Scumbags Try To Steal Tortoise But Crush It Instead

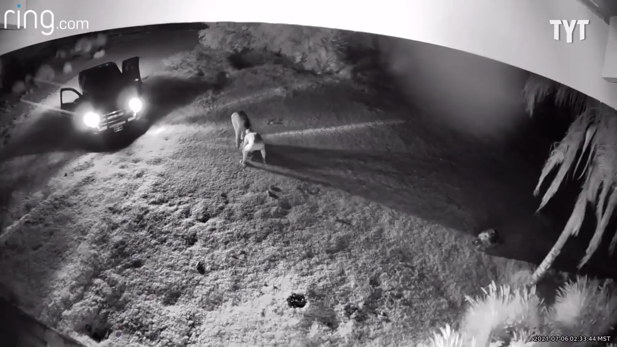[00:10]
The owner, Jerry Fife, saw what was happening and confronted them. Fife successfully scared the thieves off, but in the rush to drive away, what happened next was harrowing.